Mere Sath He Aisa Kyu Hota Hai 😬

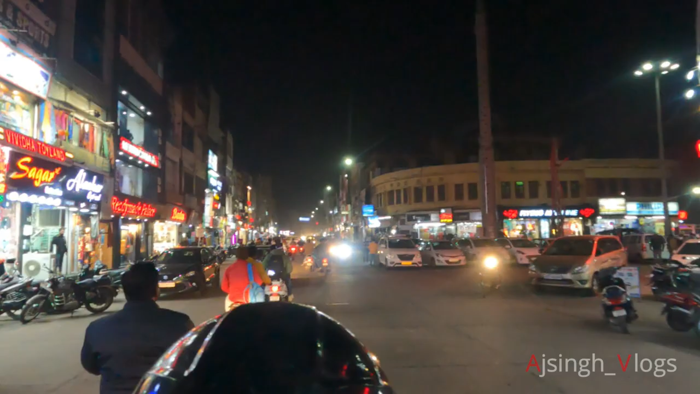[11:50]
और इतनी लाइट में मेरा गोप्रो भी थोड़ा ढंग से काम कर रहा है, बाकी अंधेरे में तो कोई मतलब ही नहीं है।